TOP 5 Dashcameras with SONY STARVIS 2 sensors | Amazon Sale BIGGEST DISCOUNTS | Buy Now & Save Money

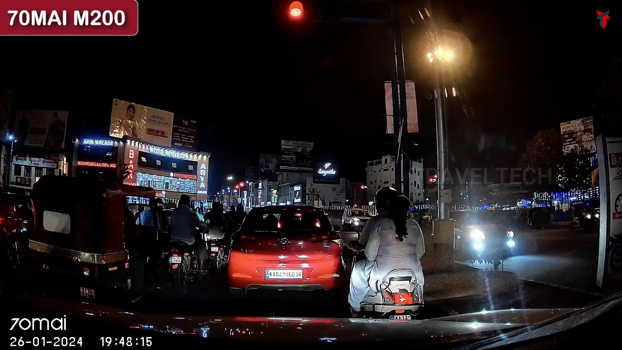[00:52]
it records in a 1080p HDR resolution, it also gets voice control, parking mode and also supports 128GB memory cards.